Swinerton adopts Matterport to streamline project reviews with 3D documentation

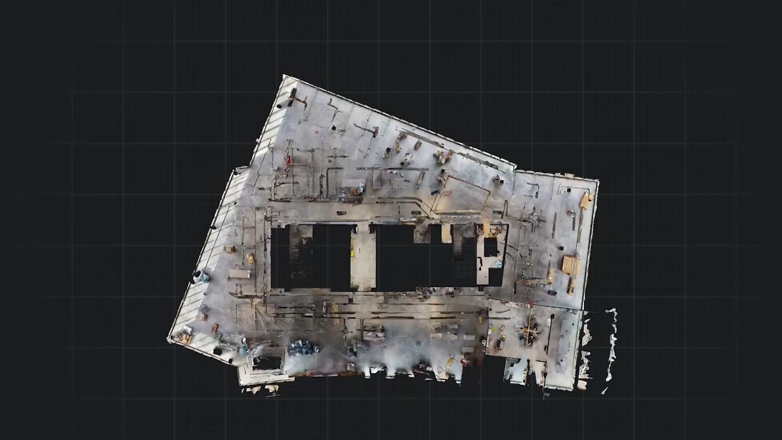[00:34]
We can always talk about what we're doing, but we use Matterport as a way to show our ownership and some of our design team what we've actually done.
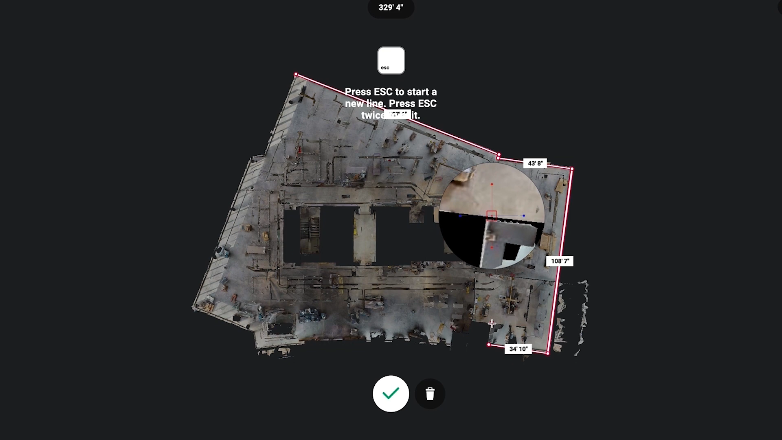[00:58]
And you can take dimensions without actually having to be there. Being able to utilize Matterport,
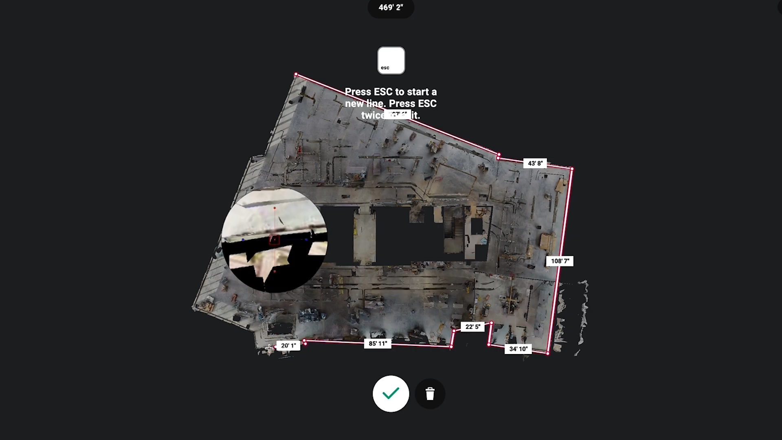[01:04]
our MEP engineers reduced their travel to our job by 50%.